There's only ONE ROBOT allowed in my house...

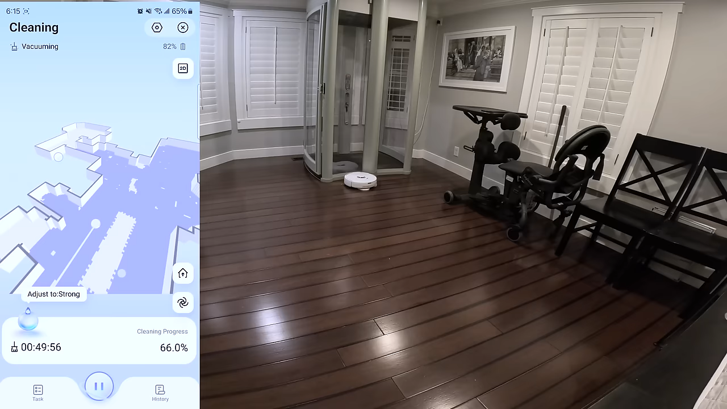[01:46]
Combine that with a low front proximity laser that can detect objects, pets, and shoes down to the millimeter. And a third laser for even more sensing over on the side.